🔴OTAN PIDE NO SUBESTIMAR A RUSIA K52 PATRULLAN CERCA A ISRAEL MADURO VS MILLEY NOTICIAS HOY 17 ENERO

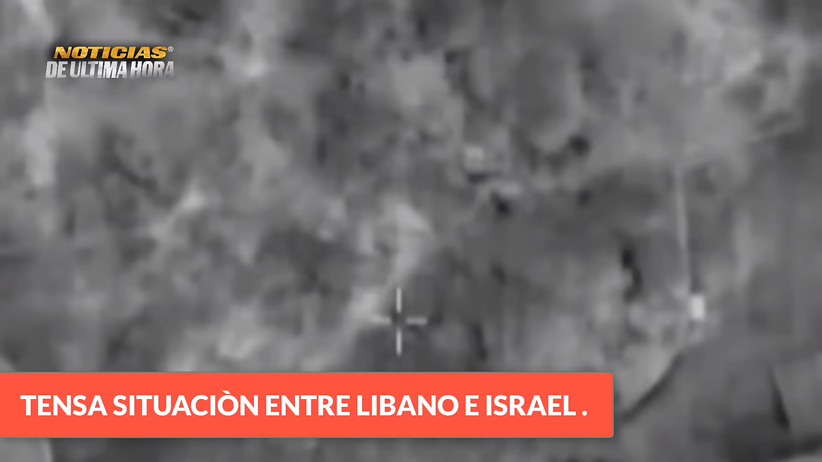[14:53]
noche desde un lanzador antitanque en la región de Alza del Hisbola en la zona de la aldea de Kina, esto en el sur del Líbano, además de las fuerzas especiales de las fuerzas israelíes que atacaron durante la noche para eliminar una amenaza identificada en la zona de Alza.